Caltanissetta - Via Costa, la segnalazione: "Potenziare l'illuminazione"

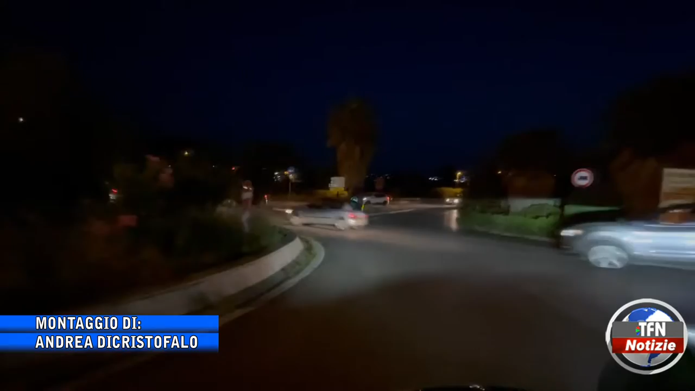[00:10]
Illuminazione ridotta anche nella rotatoria che si trova in via Leone XIII, proprio in prossimità dell'incrocio con la stessa.